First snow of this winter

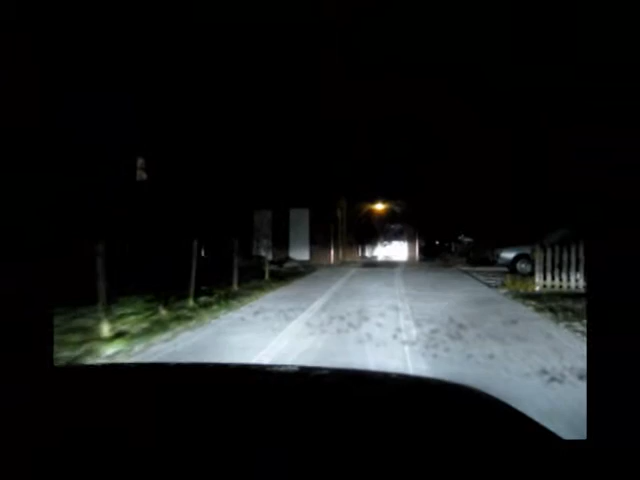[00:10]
Die sneeuw is nog niet gigantisch, maar dat maakt het rijder een stuk veiliger op. Het is wel glad! Hoor je? De camera staat op een statief voor de bijrijderstoel, die is gestrooid. De stoel klemt in mijn achterkant vast en aan de voorkant staat hij tegen het dashboard. Dat werkt beter dan ik had verwacht.
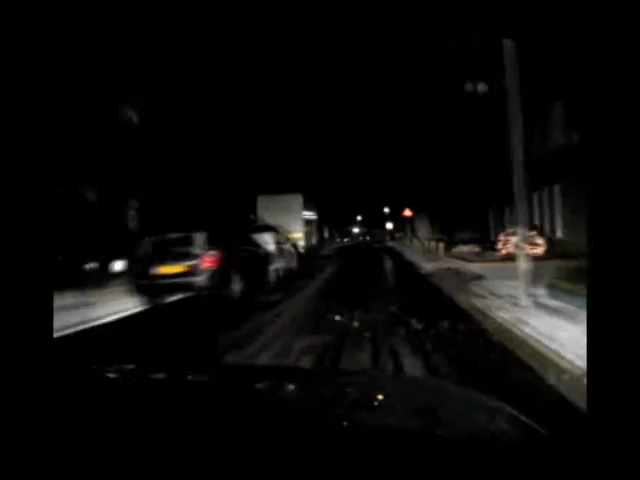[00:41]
Een goed statief is wel aan te draaien. Het is de meest ongelofelijke drempel, dat is balken hout op elkaar getimmerd. Het is in ieder geval veel geloven dan ik dacht. Ik merk net ook op de onbesneeuwde stukken dat het een beetje ijzelig is. We moeten rustig gaan.
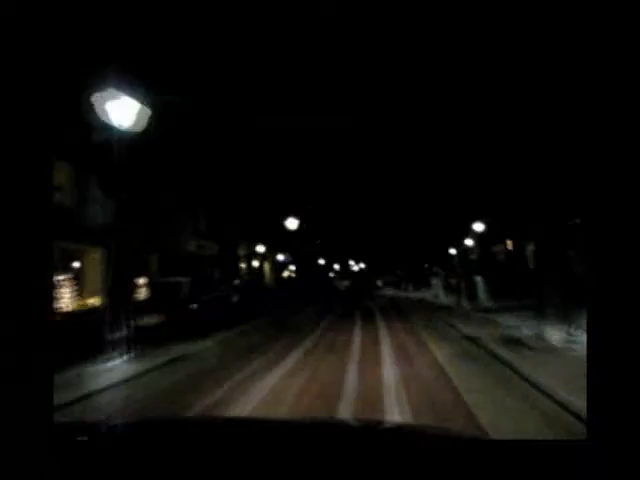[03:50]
Een beetje een hypocriete kerstkerstviel. En zo. Hier ziet het er heel glad uit. Twinkellingetjes op het wegdek. Hier mag je volgens mij niet in. Wel, nee. Dus we maken eentje verder in. Er is namelijk een kerk. Die is mooi verlicht meestal s'nachts. En er wordt niet gestrukt. Ik ga even de kijker misselijk maken. Ik neem hem gewoon twee keer hier. Hoppatee. Natuurlijk wel.